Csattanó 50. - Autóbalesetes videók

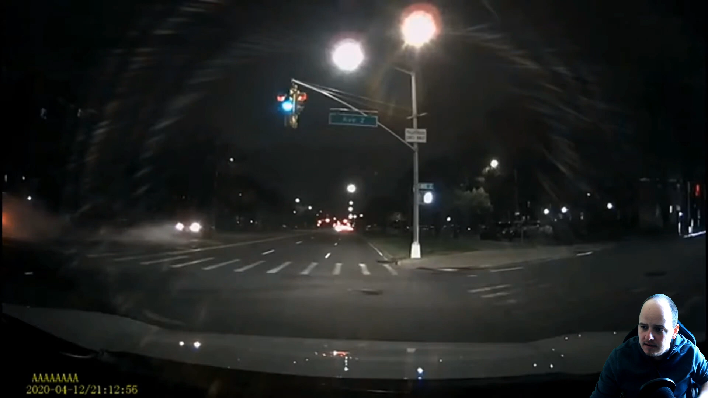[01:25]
És ráadásul ott ég is az autó.
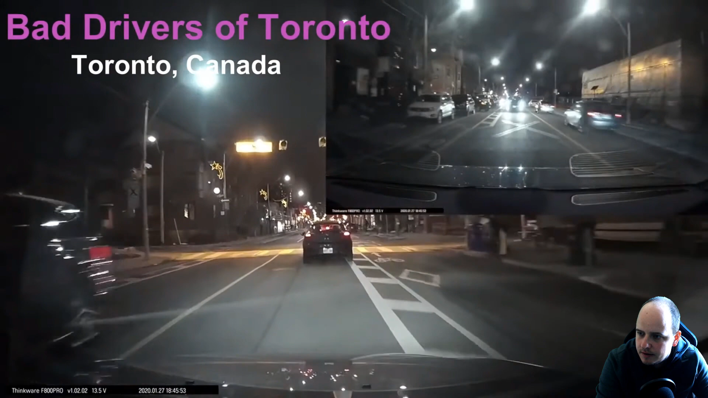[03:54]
Igen, ó, ez jó, ezt szeretem, amikor elől-hátul kamera van. Utol fogja érni. Aha. Boom. Ó, és még pont nem ment bele az előtte lévő autóba. Hogy de? De lehet, hogy pont hozzáért. De szerintem ott anyagi kár nem nagyon keletkezett.
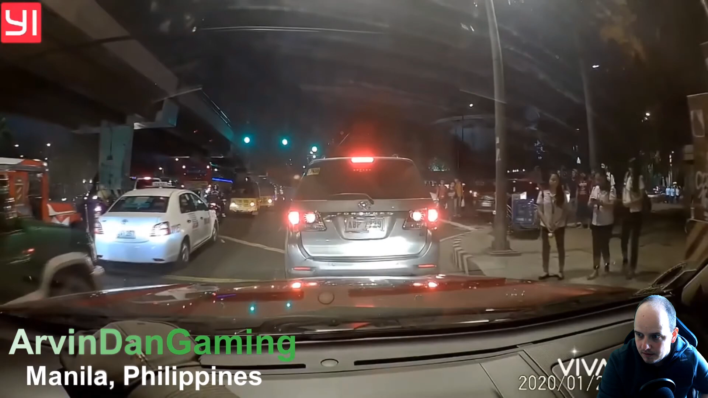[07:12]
Itt rendesen van még egy ember, aki felügyeli ott a rendet egy kereszteződésben.